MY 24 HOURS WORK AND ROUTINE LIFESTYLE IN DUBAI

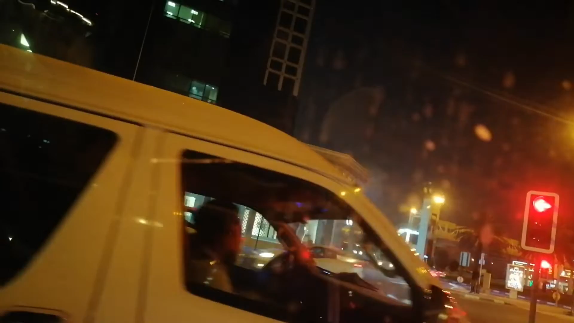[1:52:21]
Traffic is everywhere. Today is a weekend, so people are very busy on the road.
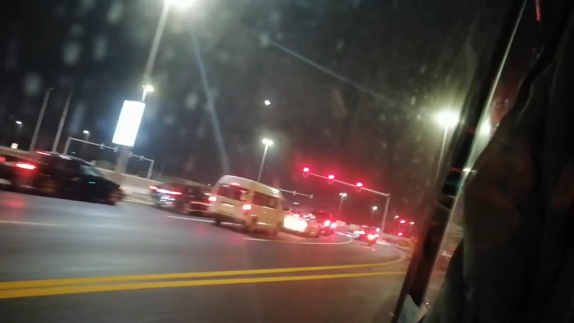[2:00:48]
There's lights. The road will continue that side as we shall cross this side. Check.
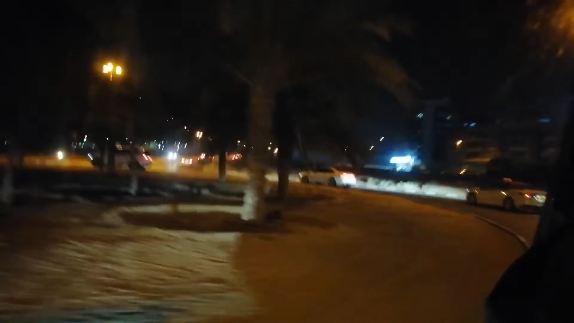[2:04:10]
runabout. We're going through the runabout. Yep. That is school.